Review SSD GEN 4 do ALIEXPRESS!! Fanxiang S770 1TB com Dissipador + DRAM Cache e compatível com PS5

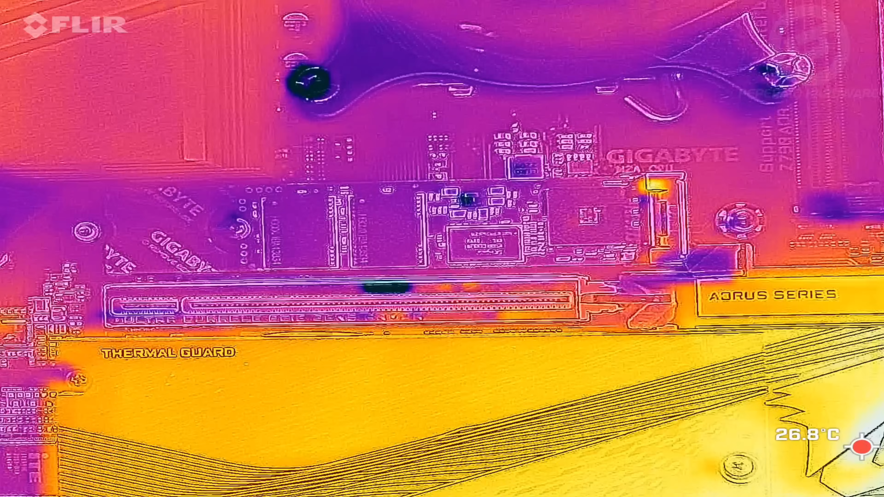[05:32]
On screen: spot 26.8°C
eu ligo o SSD, eu ligo a placa-mãe, ele está bem friozinho ali e começa a esquentar. Olha que interessante. Esquentando aonde? Na região da controladora. Ela começa ali em 30 graus, depois de mais ou menos 1 minuto ela está em 53 graus e começa a rodar um teste de gravação no SSD até encher a capacidade. Em 2 minutos e meio já está 80 graus. Então você vê que o SSD é quente. E é por isso que ele vem um dissipador completo que você pode estar montando.